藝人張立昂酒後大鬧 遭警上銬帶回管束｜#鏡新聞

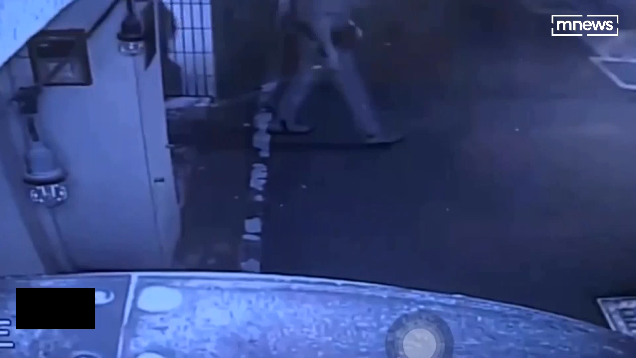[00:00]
男子雙手上鋼走起路來搖搖晃晃在警方介護下從自家公寓被帶往警局跟在後面